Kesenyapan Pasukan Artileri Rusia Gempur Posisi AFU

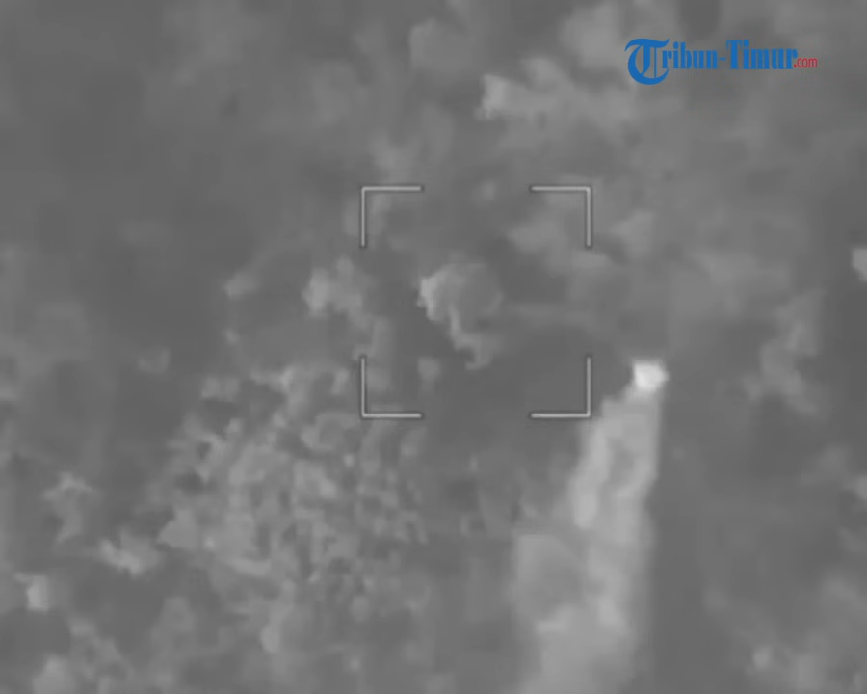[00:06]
Pasukan artileri dari kelompok pasukan Rusia terus menggempur pasukan AFU di dekat Spornoye.
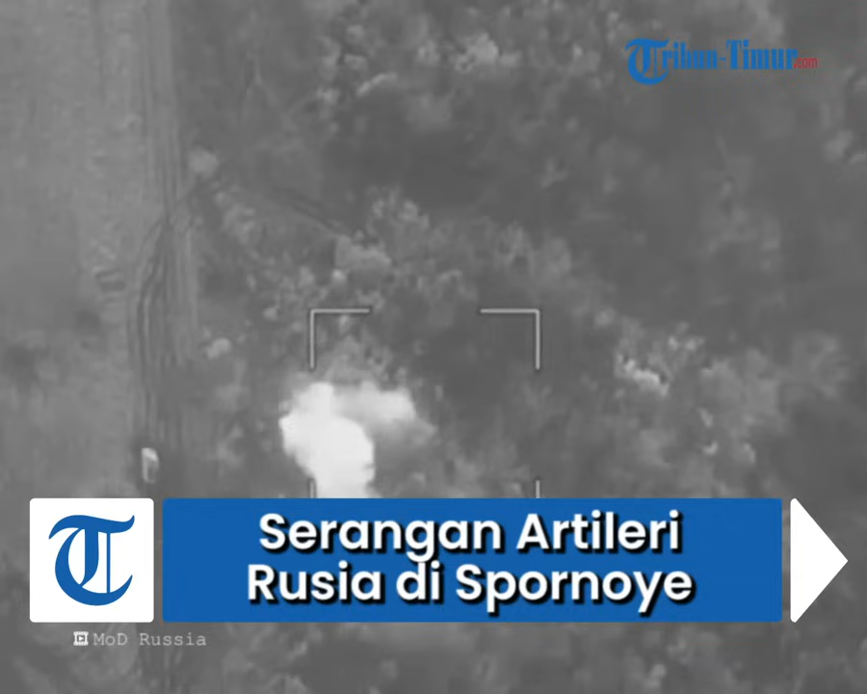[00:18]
Posisi-posisi yang ditempati oleh Brigade Assault Gunung ke-10
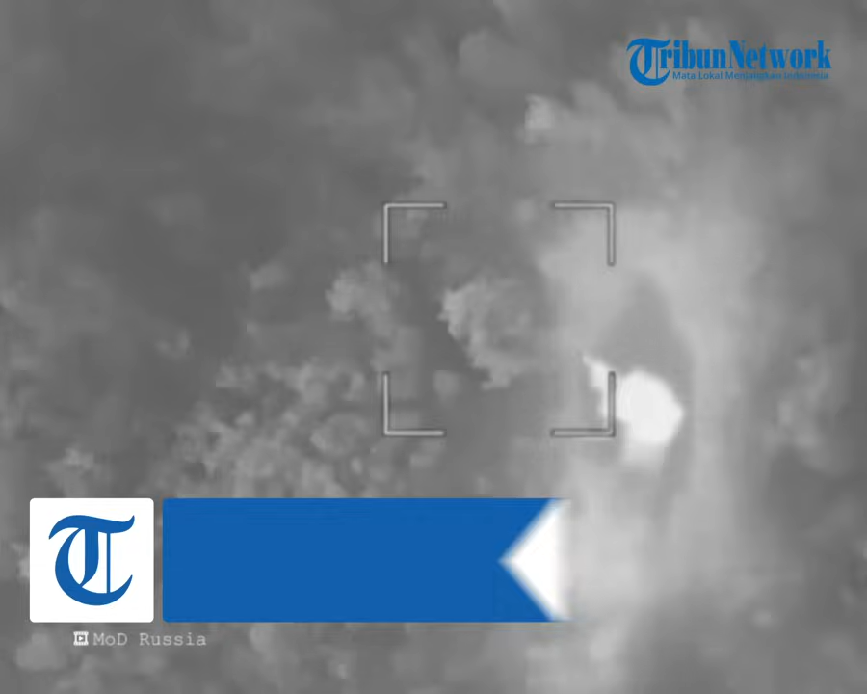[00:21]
Angkatan Bersenjata Ukraina atau Armed Forces of Ukraine, AFU, berhasil diidentifikasi melalui operasi
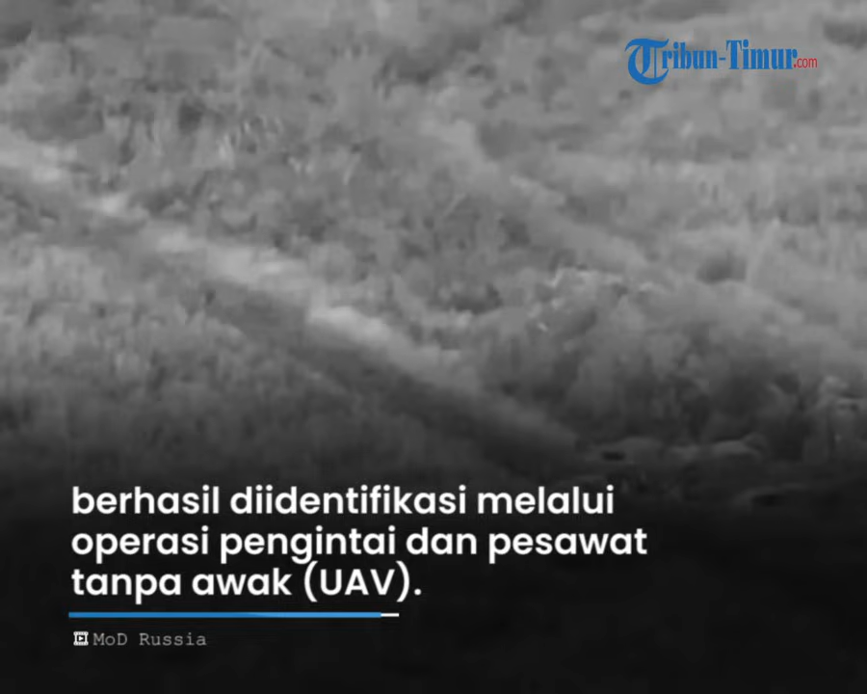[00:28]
pengintai dan pesawat tanpa awak atau UAF.
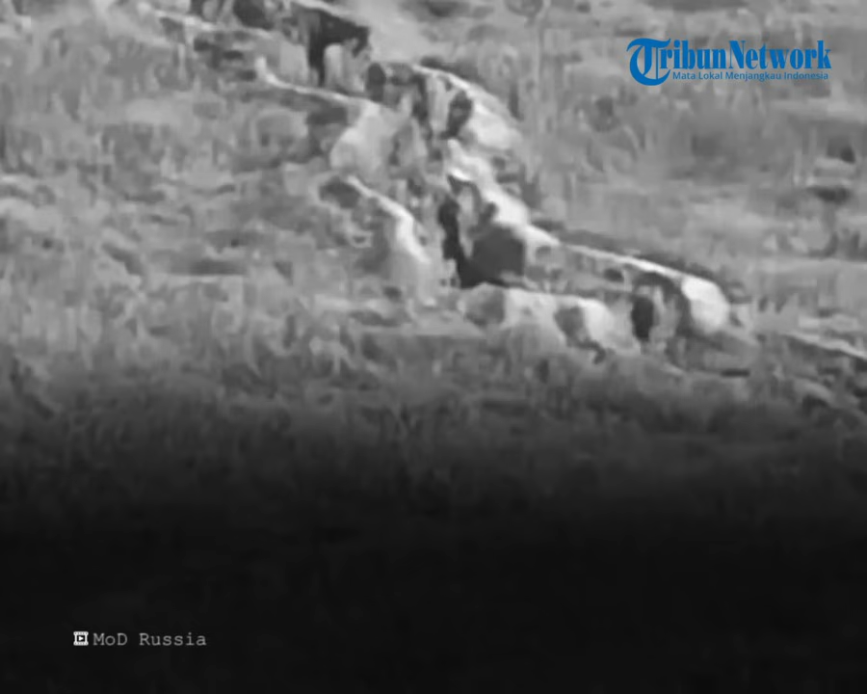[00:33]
Benteng-benteng militan ini diluluhlantahkan oleh tembakan artileri yang kuat. Dalam pertempuran ini,
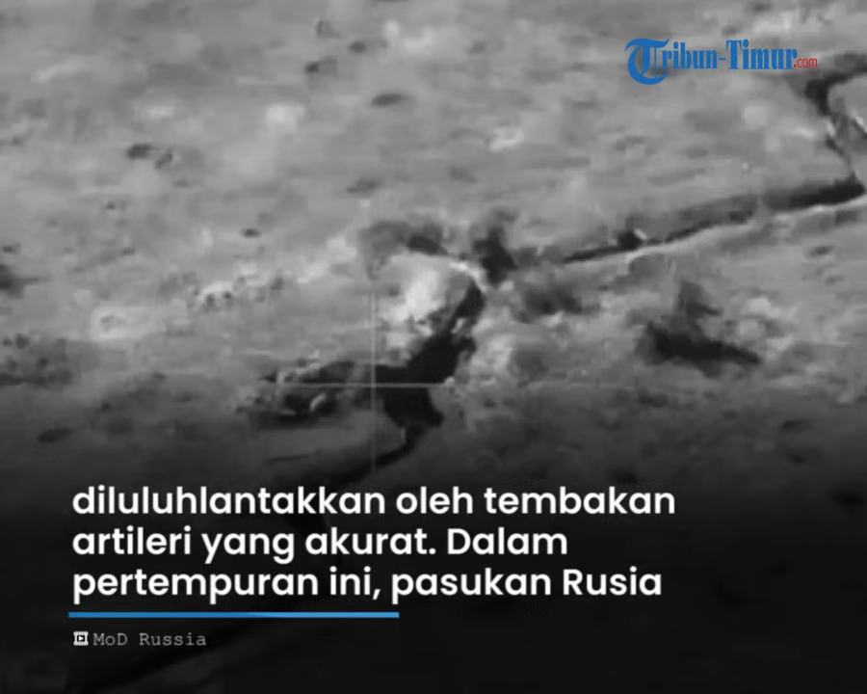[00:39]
pasukan Rusia menggunakan intelijen dan UAF untuk menentukan posisi pasukan AFU.
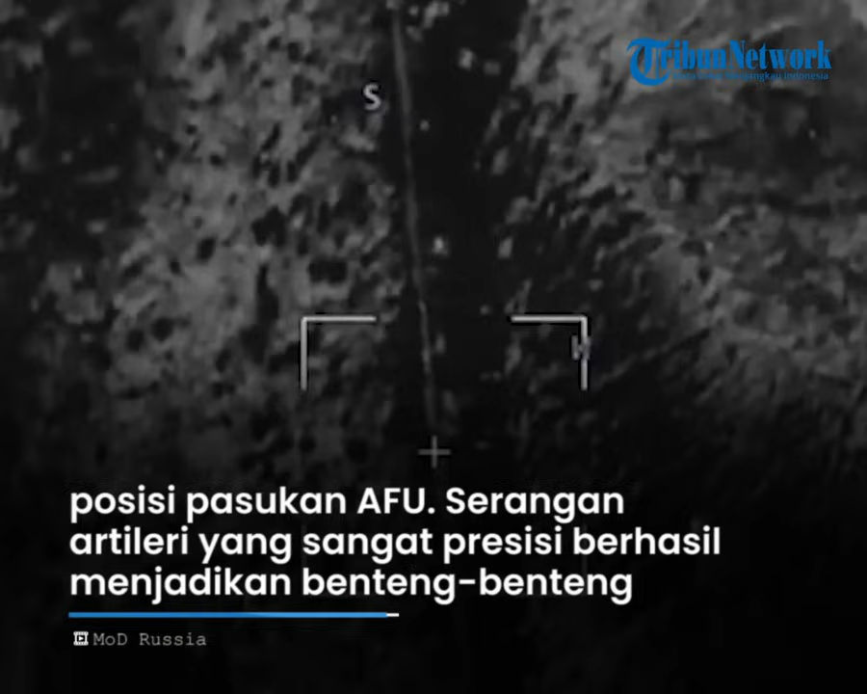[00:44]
Serangan artileri yang sangat presisi berhasil menjadikan benteng-benteng militer ini menjadi puing dan menghancurkan pertahanan musuh.